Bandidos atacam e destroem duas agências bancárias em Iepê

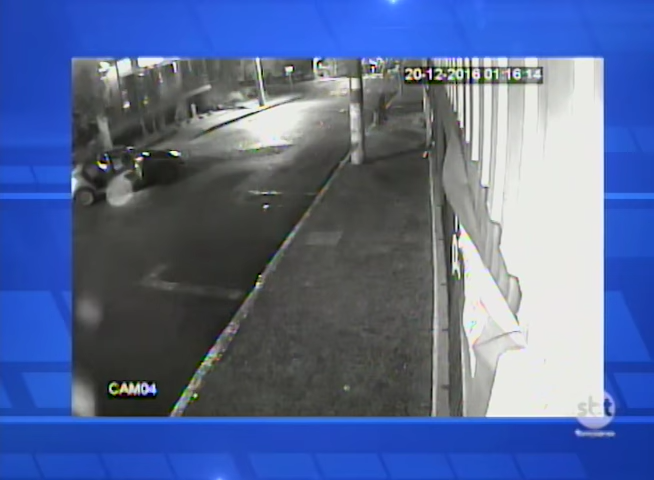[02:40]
O momento que os criminosos estão aí, ó, perto da agência bancária, se preparando pra correr. Eles entram no carro, todos eles ali no canto esquerdo do seu vídeo, e saem correndo. Até que um vem até o veículo pra que eles consigam fugir. Porta-mala aberto e eles saem atirando, viu, pessoal? Eles saem atirando com revólveres aí, com armas de grosso calibre, realmente pra intimidar. Cidade pequena, todo mundo fica bastante preocupado.